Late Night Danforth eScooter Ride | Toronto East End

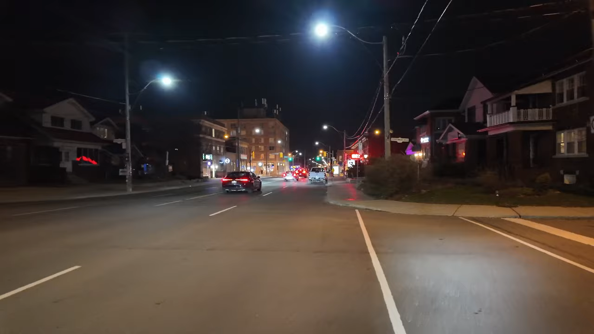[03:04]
well there's cars so i'm definitely going to go on the sidewalk now because there's a bus coming
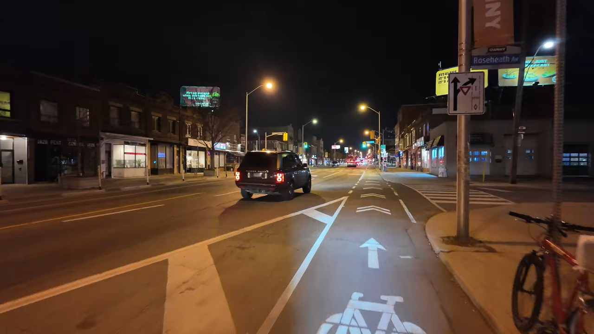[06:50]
great really busy it's busy because the food is cheap and good oh jesus all right let's
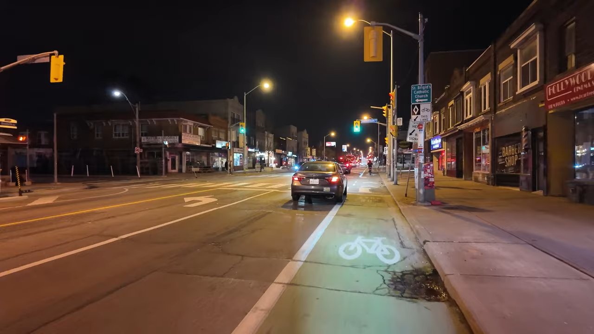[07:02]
go into the bike lane it's like the loudest car too it's just so noisy and squeaky
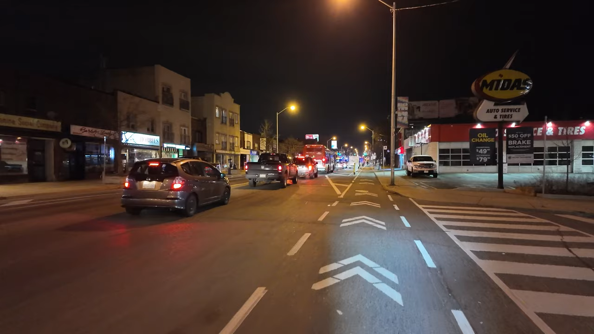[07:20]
this will actually be nice to do when the weather's warmer and do like a late night ride but anyways yeah tdc buses boo
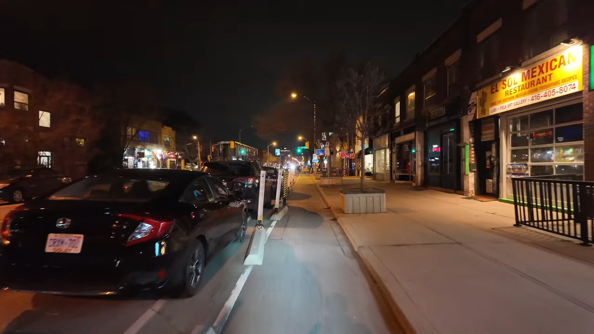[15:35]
it's actually quite nice without all the buses oh there's a really cute patisserie over there sort of wish I had a way to make the camera go
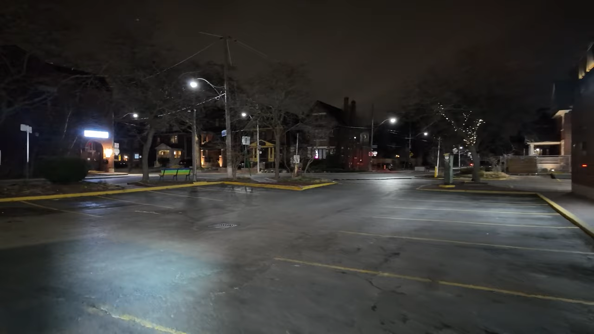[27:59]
that's cool so I think it goes up to like a back patio I'm just going to have a look at this
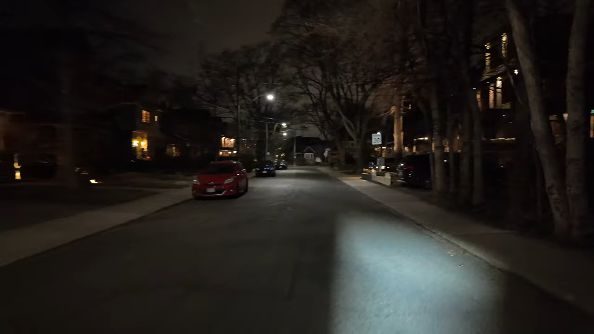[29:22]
oh look at this house it's so big
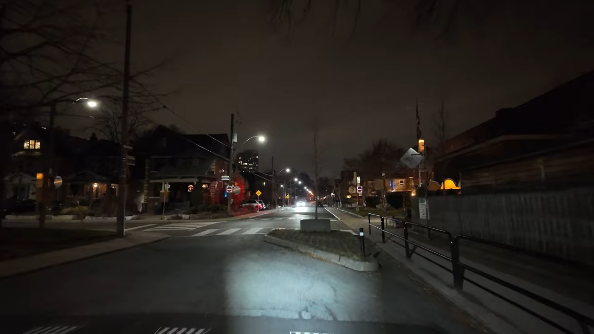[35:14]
cut firewood or whatnot okay I'm gonna have to go here so this is Jackman Avenue public school I think I'm on Logan but I'm not entirely sure I need to see a sign street sign let's see
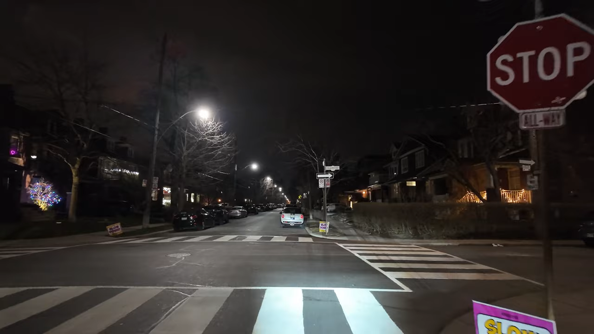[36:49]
and make sure we look both ways and we're good I think there's a car coming up on me so I'm just gonna kind of hug my right side oh no it turned I don't know what street this is this might be Logan then this is Logan I was right